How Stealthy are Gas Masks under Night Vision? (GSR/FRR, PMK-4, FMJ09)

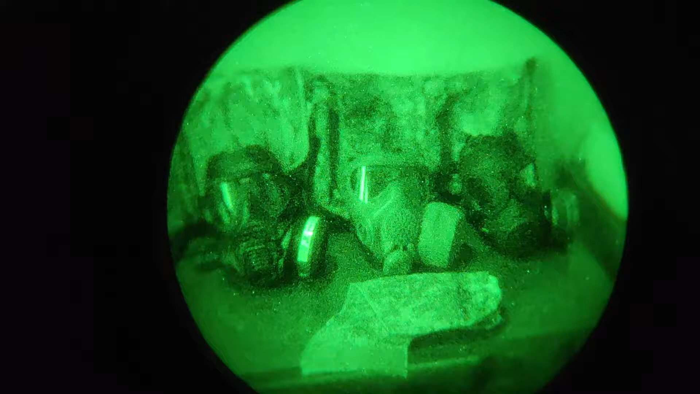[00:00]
Hey guys, thanks for joining me again in the dark. On the left right here, we have a Scott FRR, which is basically just a 40mm port version of the Scott GSR, which is the current service British gas mask.
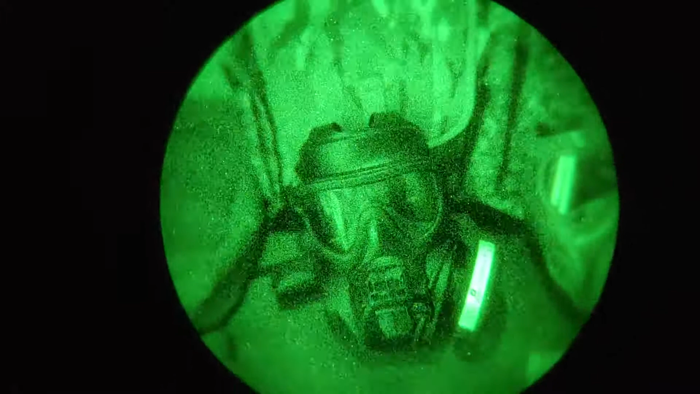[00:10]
And behind it, we have a British issued GSR carrier. On the right right here, we have a current issued Russian PMK-4 gas mask with its issued filter sock,
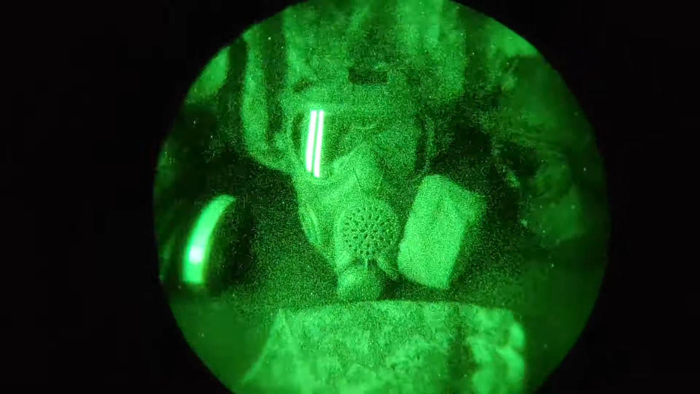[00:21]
its issued camo cover for its gas hood, and its issued carrier.
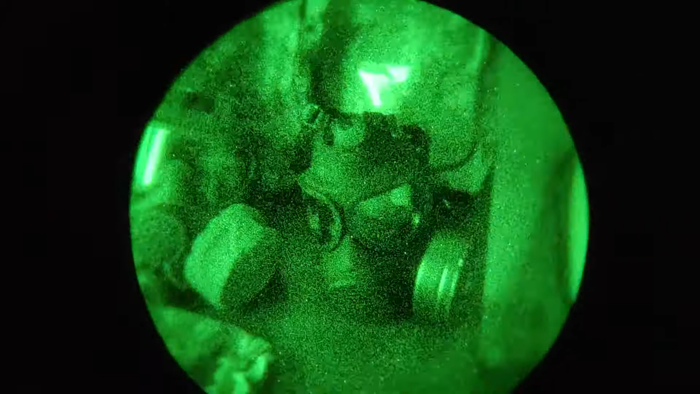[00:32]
On the right right here, we have a Chinese FMJO 09 and its issued carrier.
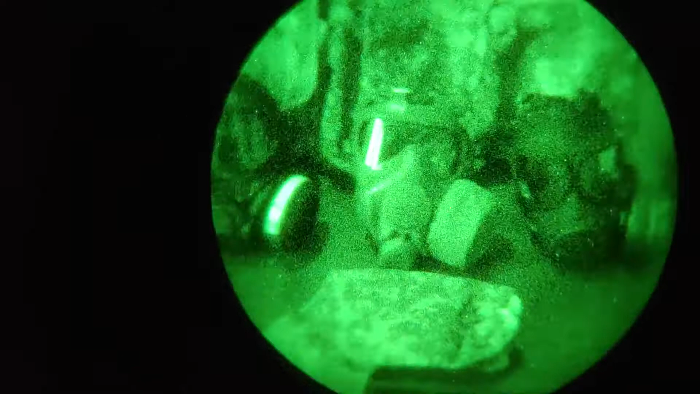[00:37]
So why are we in the dark, you may ask? And why are we looking at these masks and their kits through a night vision device? Well, we're doing that because we want to test out how much NIR, near infrared radiation, these masks reflect.
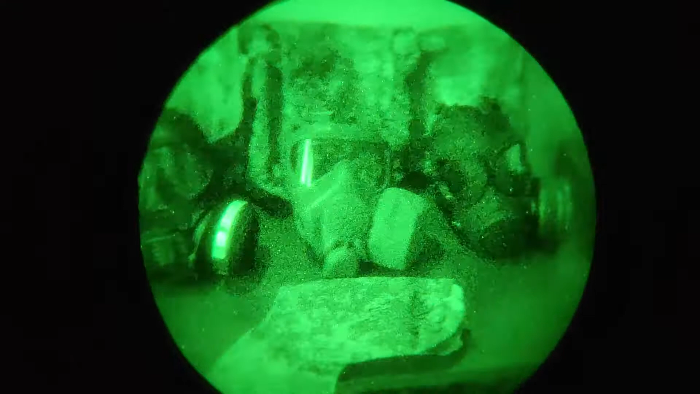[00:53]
And why do we want to do that? Well, let's say you're doing some night fighting, and you're trying to hide from people who are wearing night vision goggles.
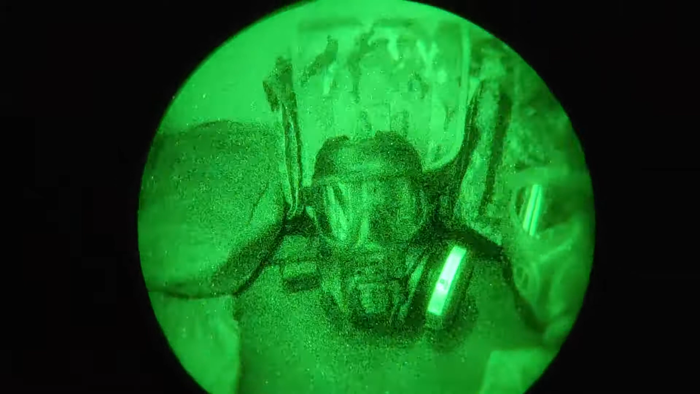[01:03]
Well, night vision is very sensitive in the NIR spectrum, and a lot of things in the environment emit NIR, including the sun. So by that extension, moonlight will have a lot of NIR. The stars emit a lot of NIR. So by that extension, starlight will have a lot of NIR. And street lights and city lights in general also emit a lot of NIR. So by that extension, light pollution and sky glow will have a lot of NIR as well. And those are the things that are illuminating the night landscape for people wearing night vision goggles.
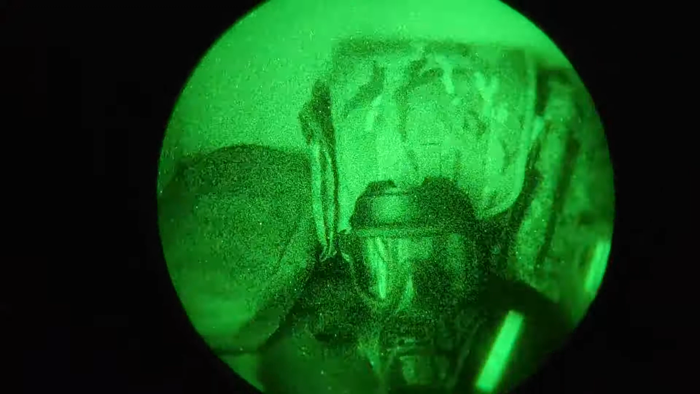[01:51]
And speaking of your surroundings and your environment,
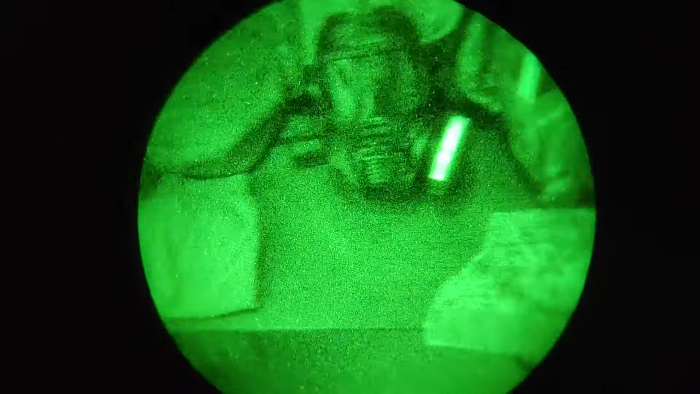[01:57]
they'll typically include things like grass, brushes, bush, and trees, and by that extension, wood, tree trunks. And to simulate, you know, wood and tree trunks, we have this natural wood table right here,
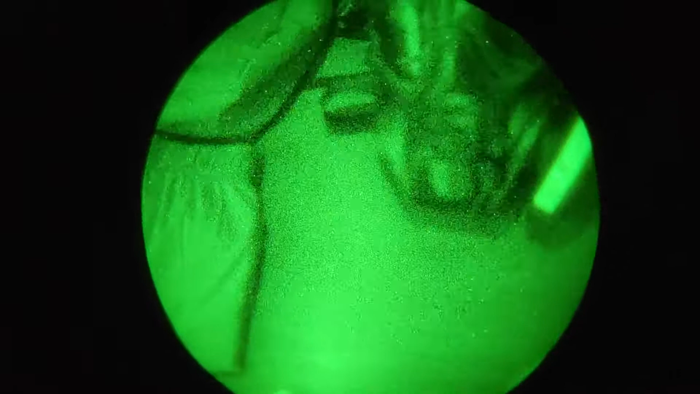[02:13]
which I hope will be a good, you know, backdrop, a good reference for, you know, all the pieces of gear to contrast against. So if something contrast is a lot brighter than this wood, natural wood table right here, then it's probably going to stick out like a sore thumb. All right, now let's get into how we're actually going to do the test. So we're going to be looking at how much these pieces of a kit
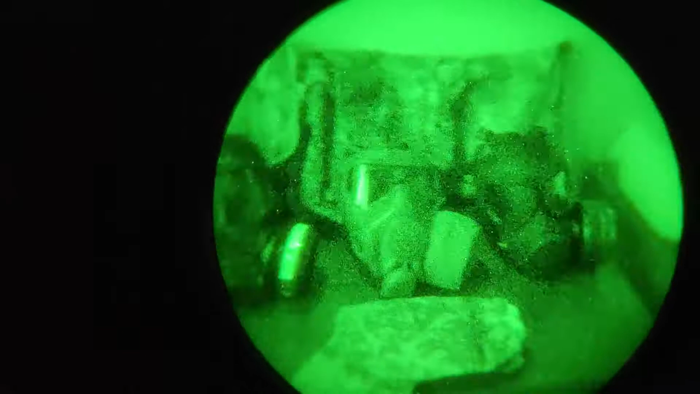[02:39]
contrast against the table under both passive and active night vision. So what is passive night vision? Passive night vision is what you're looking at right now.
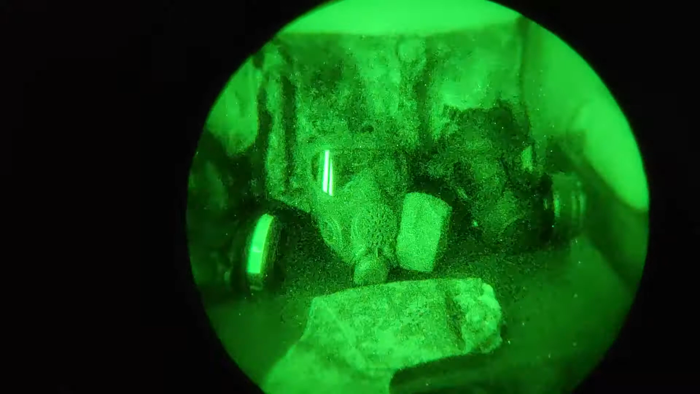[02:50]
It is basically just a night vision device picking up the ambient visible light and the ambient NIR light from what looks to be half moon and some light pollution. It's basically just picking up the ambient light and then intensifying it and I'm giving you this clear picture right here. So that is passive night vision, what it looks like. Now let's talk about active night vision. So an active night vision device will be emitting its own NIR light like this and the night vision device will basically just pick up the reflected NIR and provide you with an image such as this.
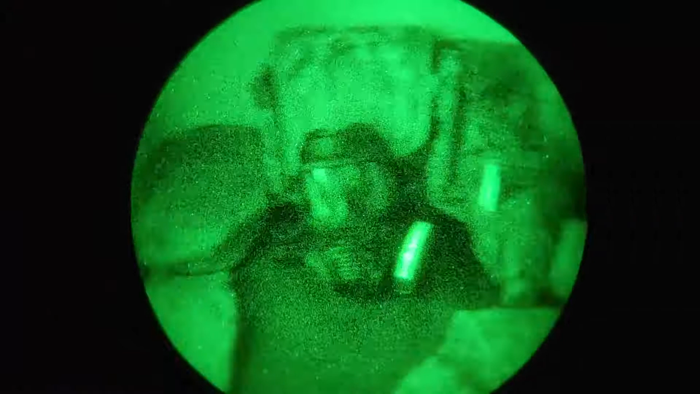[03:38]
how all this stuff contrasts against that table under both passive and active night vision. So if something is significantly brighter under passive or active compared to the table, it's probably going to stick out in the dark to someone who is wearing night vision.
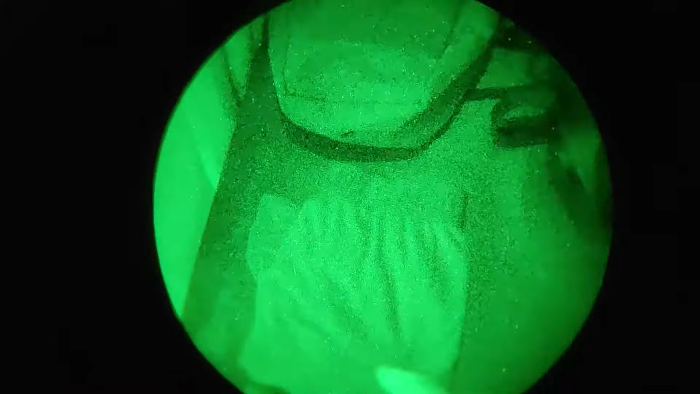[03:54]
All right, let's begin with a piece of reference material, this underwear right here.
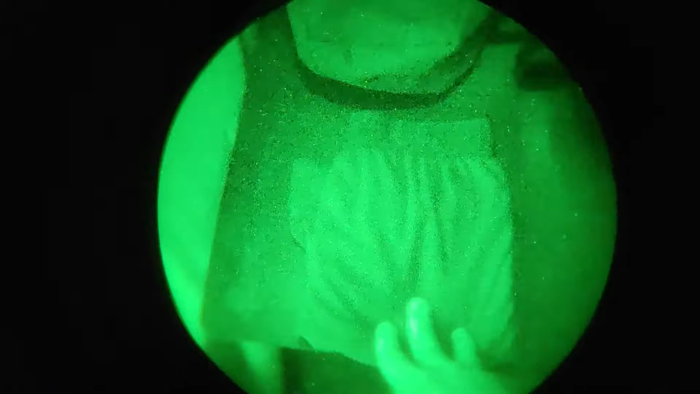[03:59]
Now this underwear is black in visible light to my naked eyes. However, under night, you know, under night vision, it does not appear to be black.
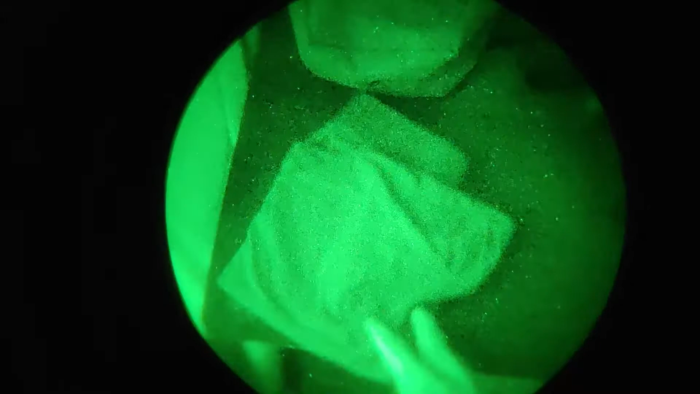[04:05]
In fact, it appears to be pretty bright.
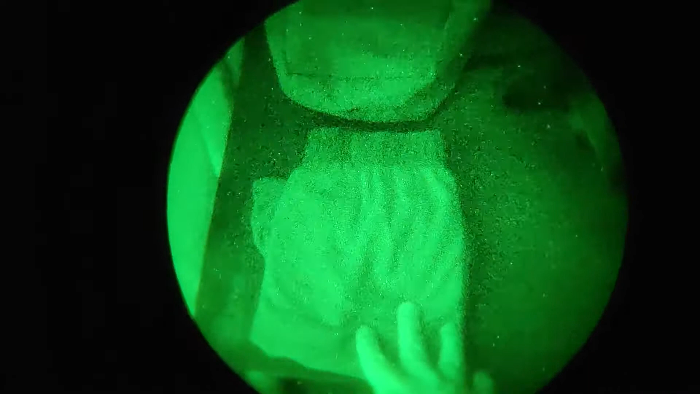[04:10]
Now this is because while it does not reflect a lot of visible light, it does reflect a lot of NIR.
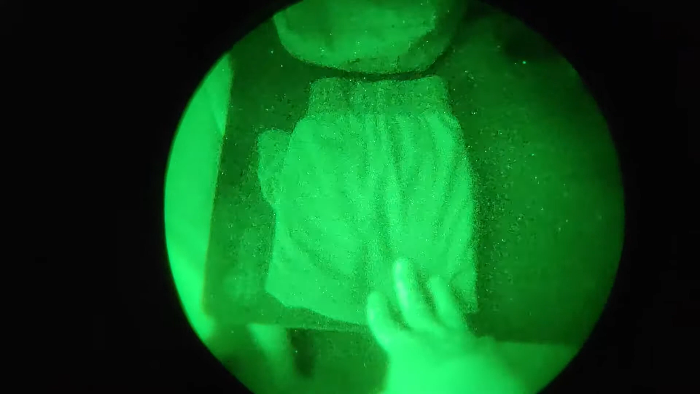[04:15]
So this is something to keep in mind when doing night fighting.
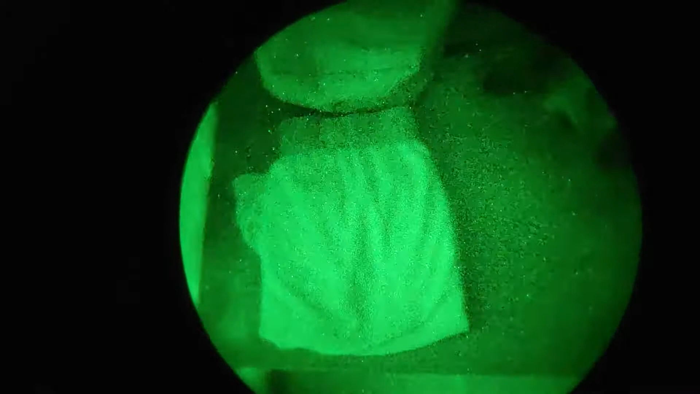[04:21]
Don't just, you know, go out and buy a bunch of dark clothes and put it on and expect to be, you know, totally invisible in a dark given to people with night vision devices. Nah, something that may not reflect a lot of light in the visible
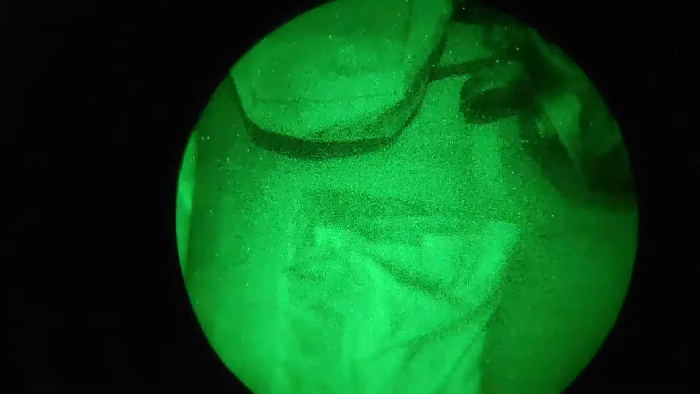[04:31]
spectrum may not do the same thing in the NIR spectrum. So that's something to keep in mind.
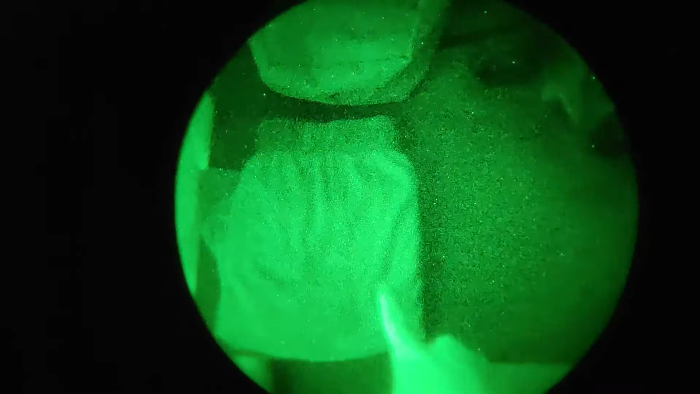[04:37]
That's also why NIR compliance is very important for night fighting equipment. So that's something that's not NIR compliant.
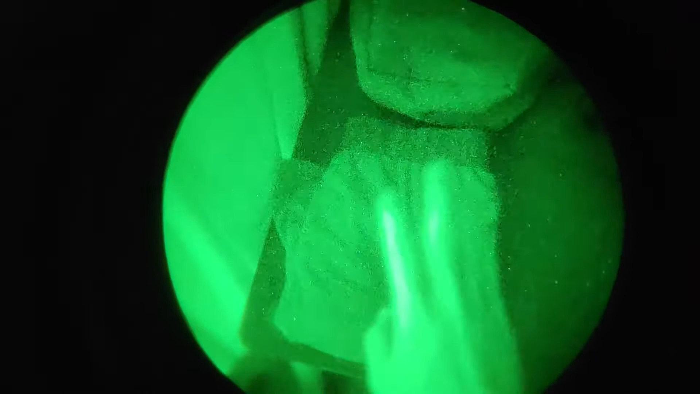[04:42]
Let's move on to something that is supposedly NIR compliant. And this is a PVS-14 carrier.
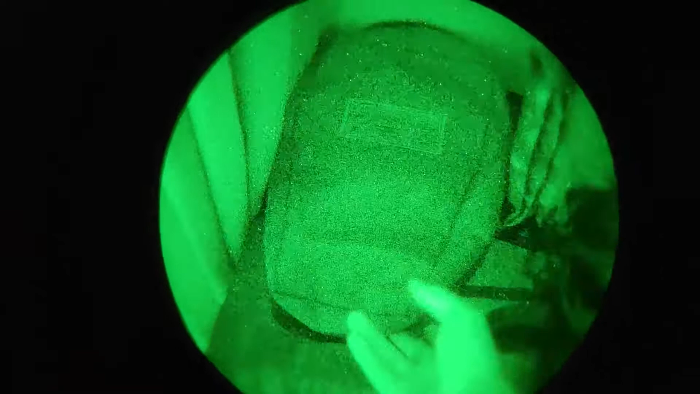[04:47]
And it's advertised by the manufacturer to be NIR compliant.
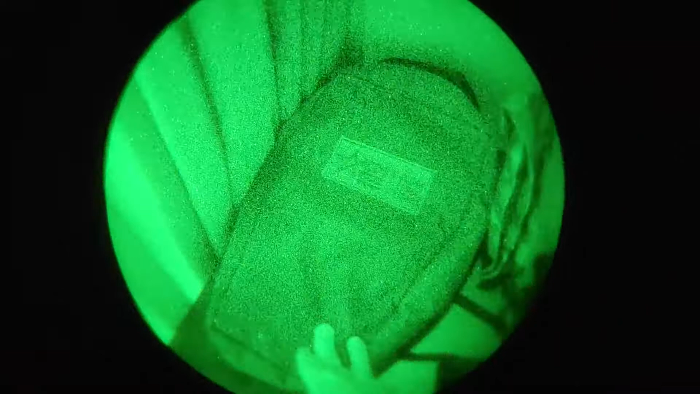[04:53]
And as you can see, under passive night vision,
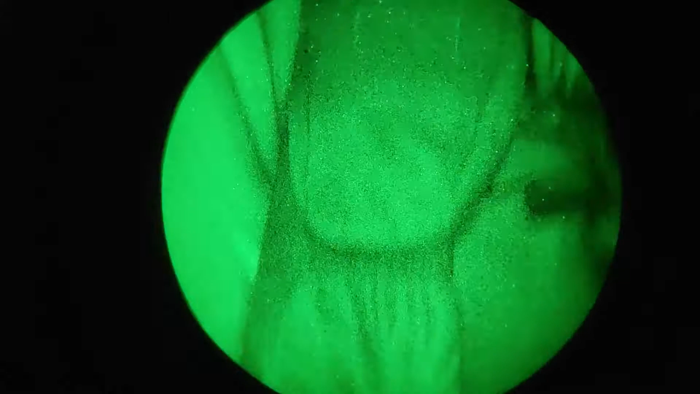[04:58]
it does appear to reflect less than the black underwear.
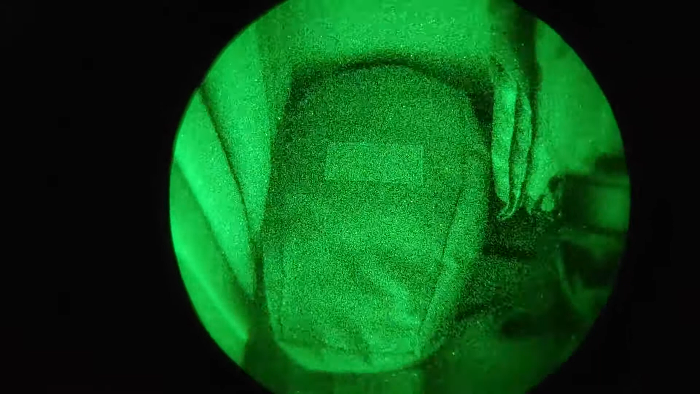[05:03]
All right. So that was us looking at the reference material under passive night vision.
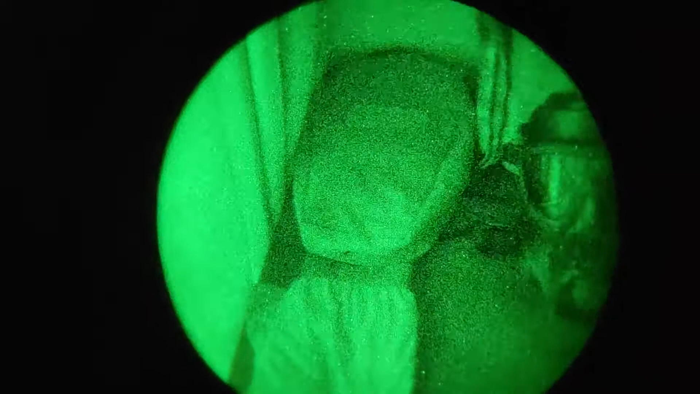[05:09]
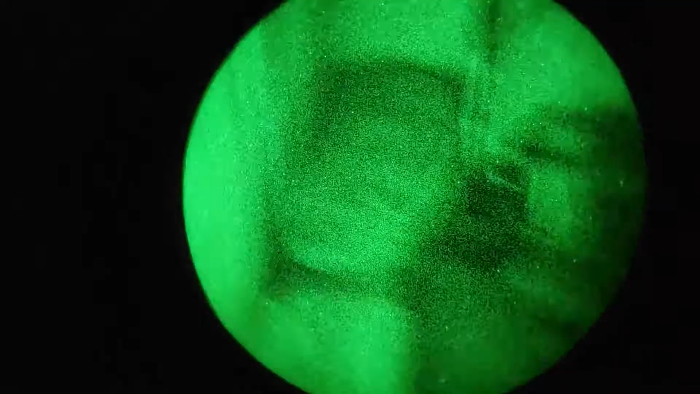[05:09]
Let me just turn my gain down and turn on my IR illumination.
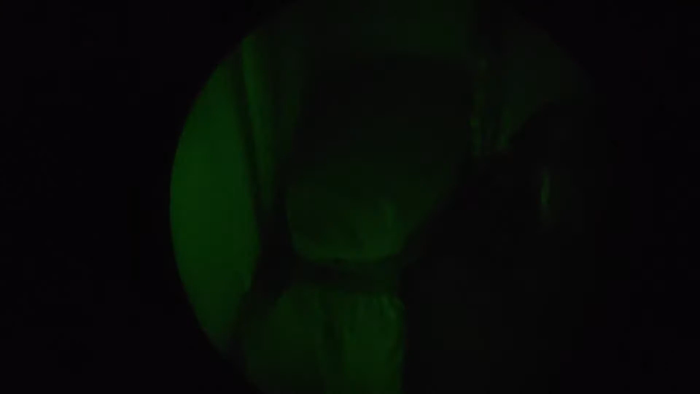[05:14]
And we're going to look at them under active IR illumination.